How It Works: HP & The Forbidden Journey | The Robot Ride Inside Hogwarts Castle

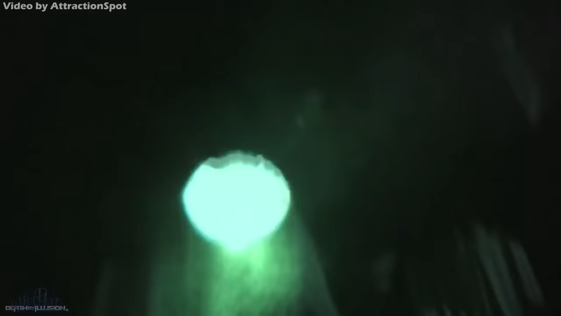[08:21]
These figures are mounted on stationary KUKA robotic arms of different models as well. Because of the accuracy of the movements,
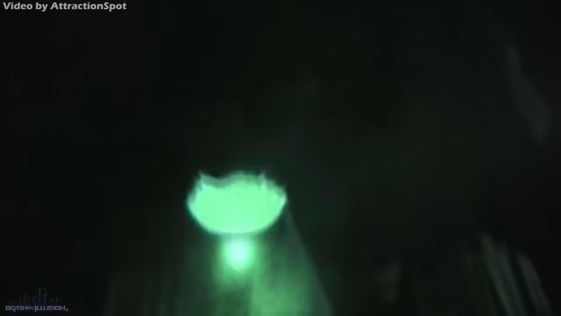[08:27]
the figures are able to get very close to riders, but still within the clearances of the seats.
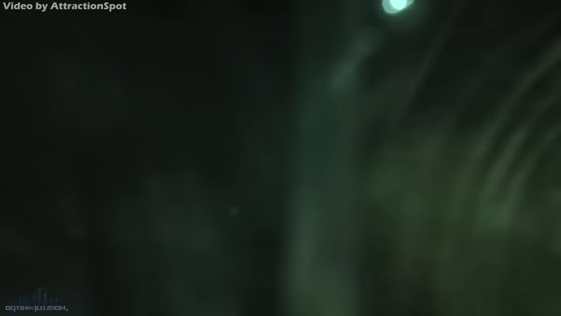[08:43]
They then encounter a dragon that later meets them in physical form once they leave the carousel, getting in their face with fire or mist.
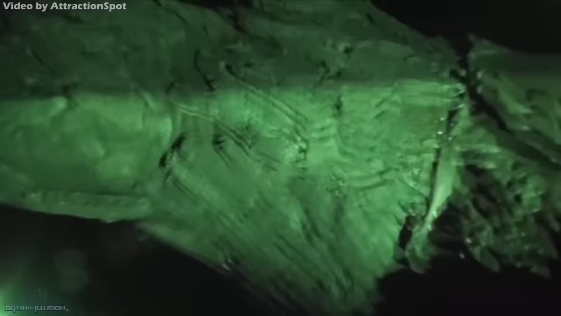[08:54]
Further in, riders encounter Dementors on more KUKA arms. Proceeding into the next carousel, riders are taken to a Quidditch match by Harry.
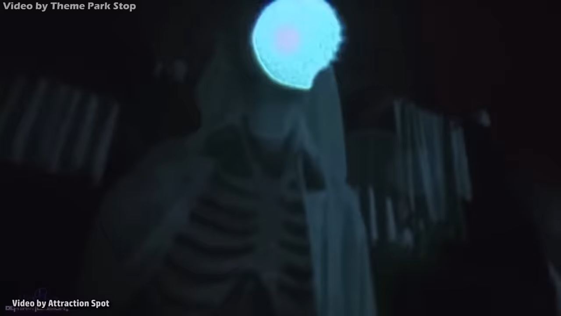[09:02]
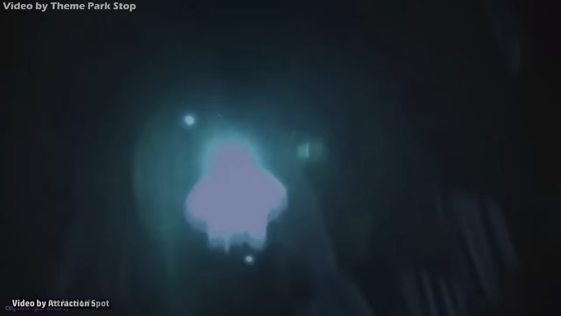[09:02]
After leaving the carousel, an effect uses a photo taken of riders' faces and projects it onto a mist screen. Finally, the last carousel shows Harry leading riders out of danger and back to Hogwarts.
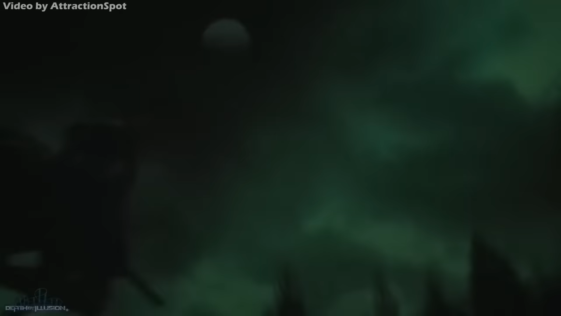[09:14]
The arm pulls riders back out of the carousel and this concludes the tour around the castle. It then re-homes and moves them back to the loading station where they can unload.